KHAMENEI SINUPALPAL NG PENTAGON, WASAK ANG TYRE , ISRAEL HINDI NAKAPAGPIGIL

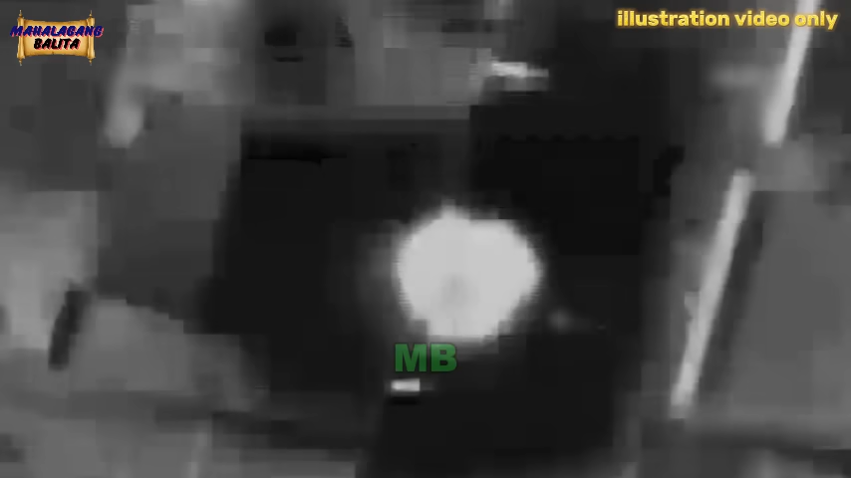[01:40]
Ang pagsalakay na ito ng Israeli Air Force
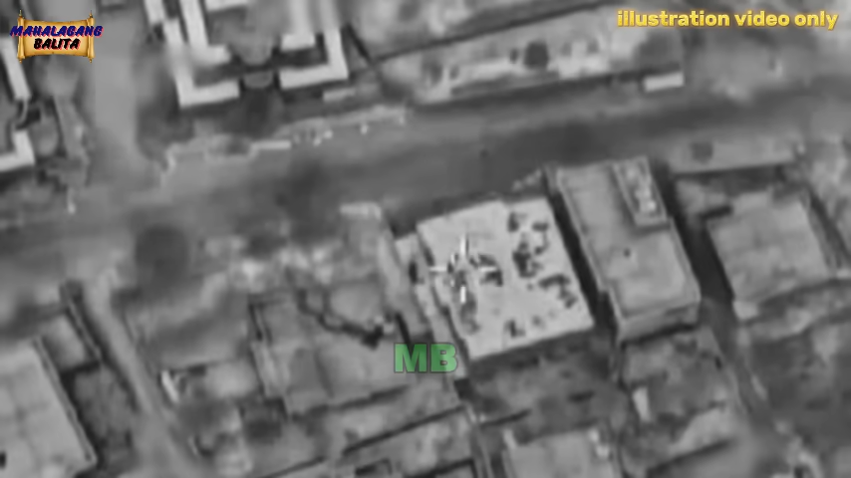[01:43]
ay
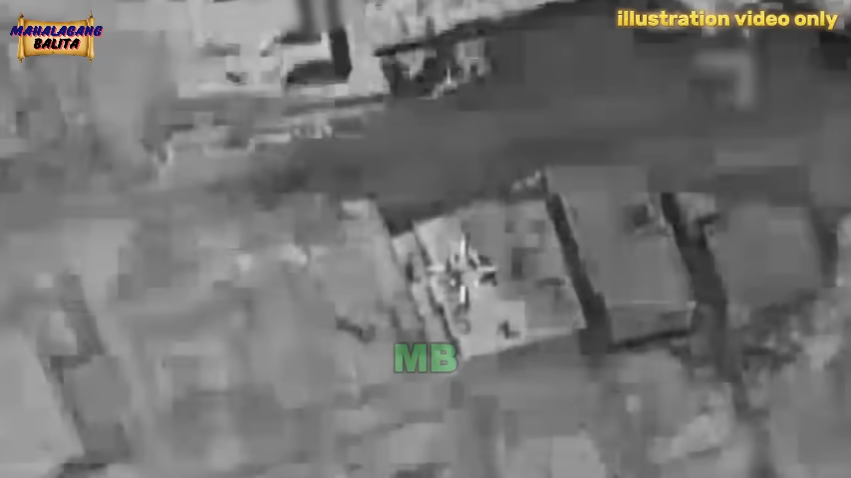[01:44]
humantong sa matinding pagsabog sa kuta ng mga terorista na ang gusali na pinuntirya ay
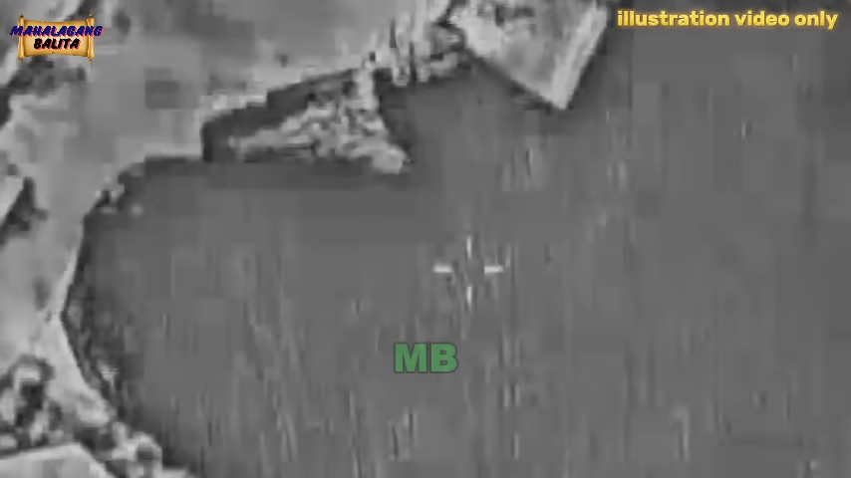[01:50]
tuluyang nawasak pati na ang mga katabi nitong pasilidad.